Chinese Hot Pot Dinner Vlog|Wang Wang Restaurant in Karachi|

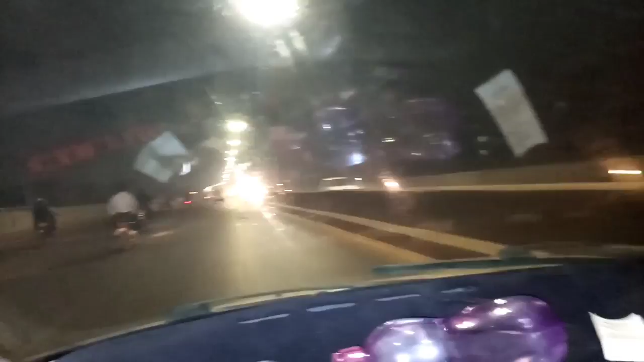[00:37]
ओके, तो यहाँ पर हमने जब सदर क्रॉस किया उसके बाद हम आ गए,
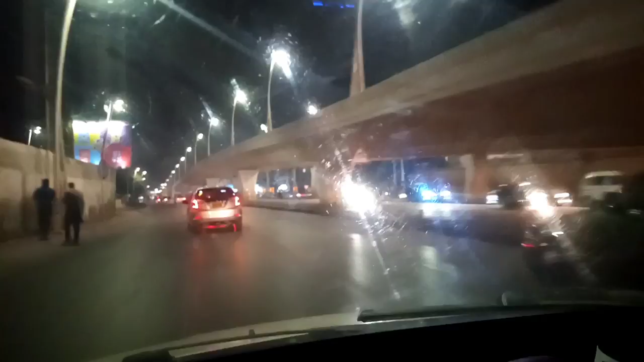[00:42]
ब्रिज हमने क्रॉस किया, तीन तलवार क्रॉस करी और उसके बाद हमने अब्दुल्ला शाह गाजी का मज़ार क्रॉस किया। उनका वो जो ब्रिज है उसे हमने क्रॉस करके हम इस रोड पर आए और ये रोड जाएगा सीधा स्ट्रेट ओल्ड क्लिफ्टन।